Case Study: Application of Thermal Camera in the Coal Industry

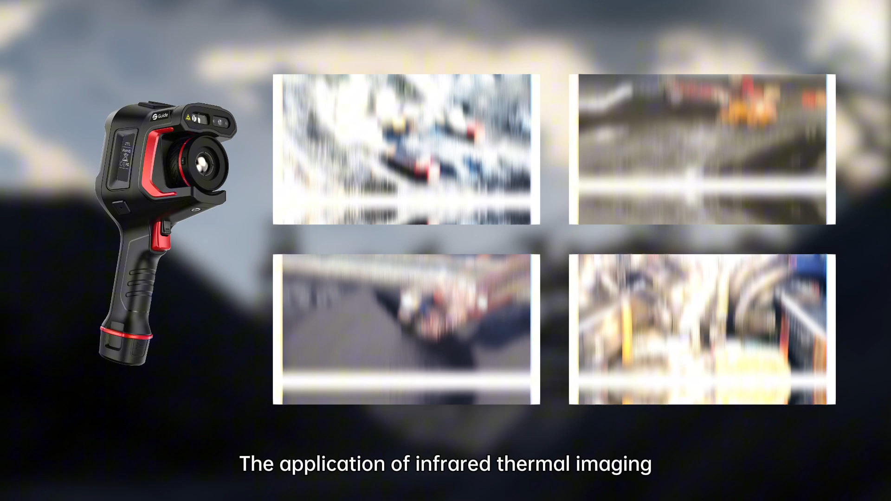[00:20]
The application of infrared thermal imaging provides robust technical support for coal production safety.
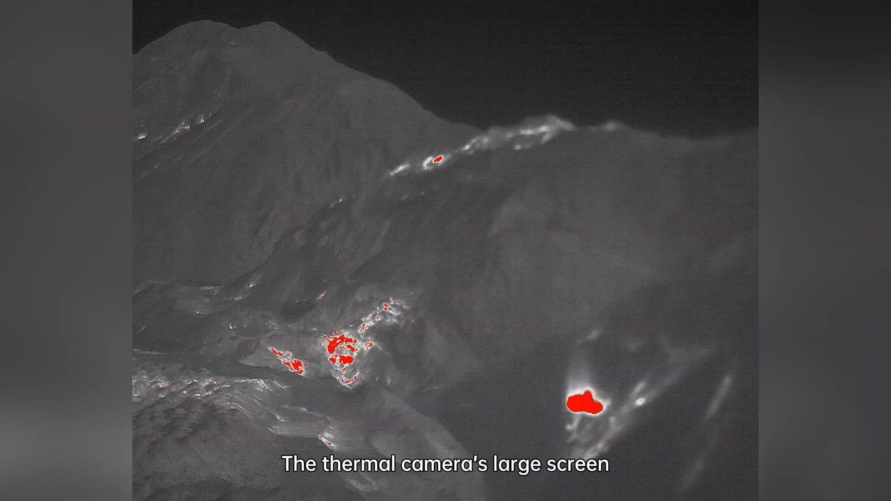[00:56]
The thermal camera's large screen displays suspicious spontaneous ignition points in various colors.
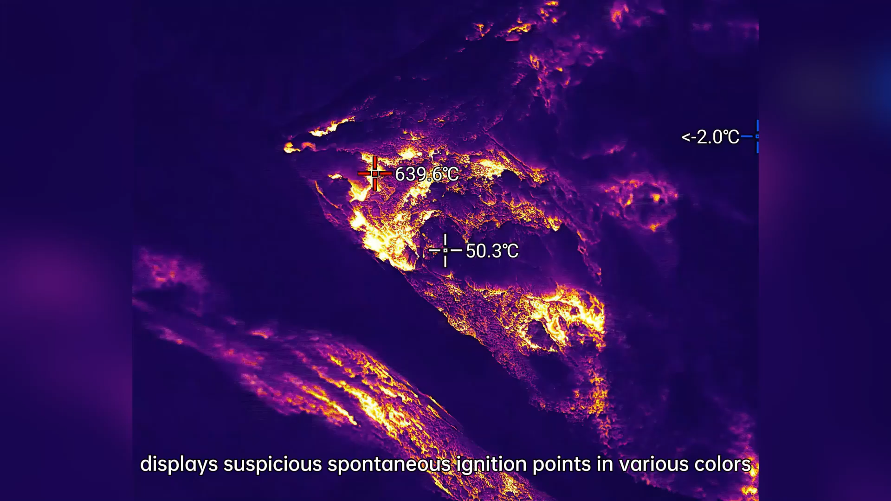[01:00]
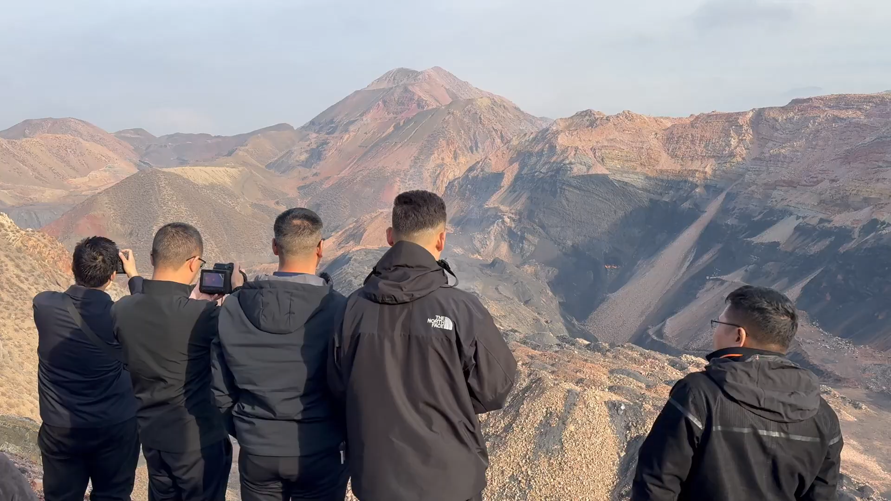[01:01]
When temperatures exceed preset values,
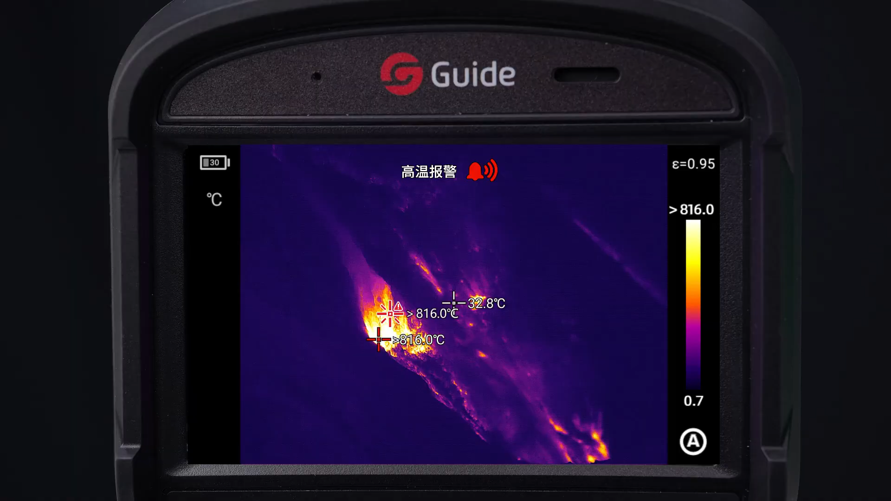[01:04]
it emits alarms to aid efficient response and fire prevention.
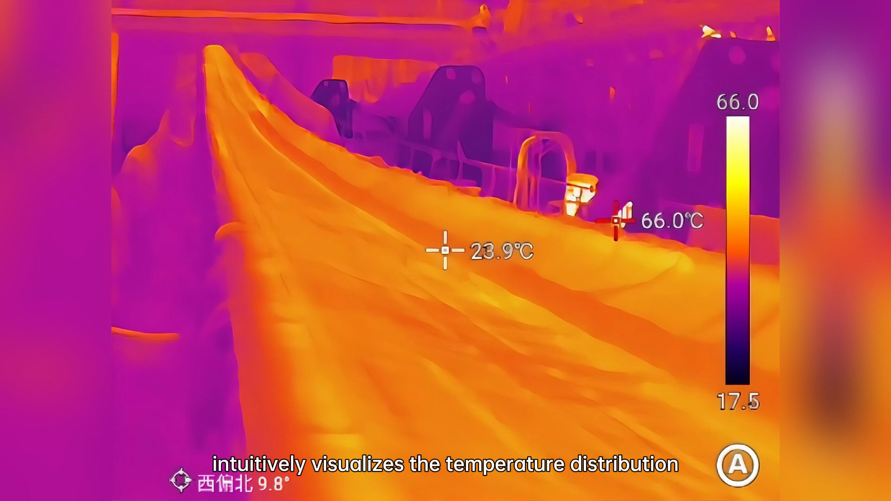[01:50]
On screen: spot 23.9°C, max 66.0°C
This non-contact temperature measurement intuitively visualizes the temperature distribution of equipment during operation.